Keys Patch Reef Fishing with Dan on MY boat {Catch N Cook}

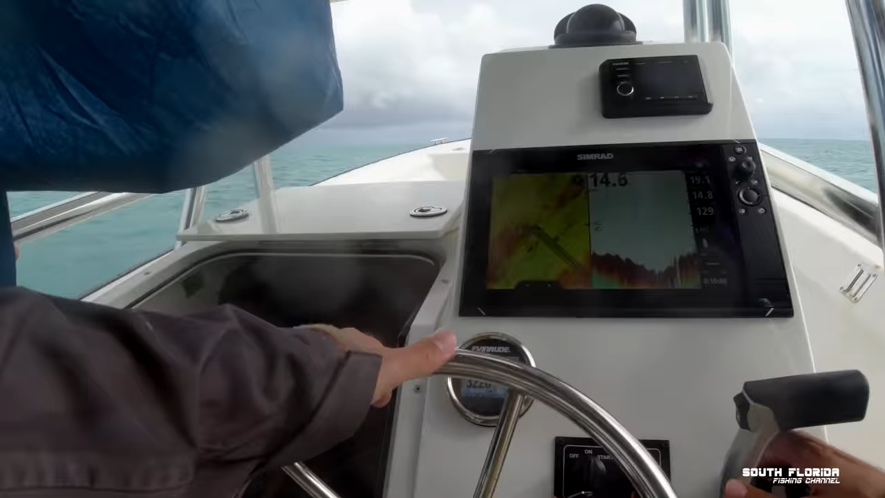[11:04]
That red looks like it's already clearing up a little bit.